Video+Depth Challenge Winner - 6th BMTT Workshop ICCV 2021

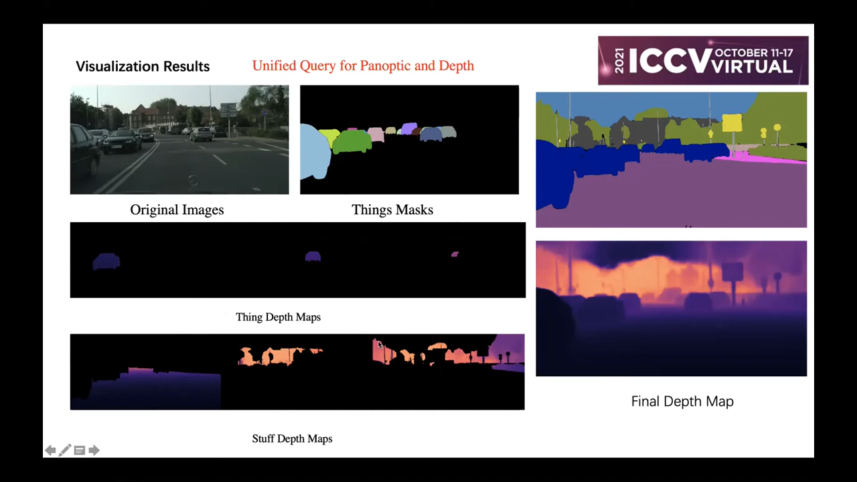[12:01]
steps map and here is a staff desk and that's the map each steps map are corresponding to the scenes and the staff mask we paste the these steps map map into the final depth and final depth map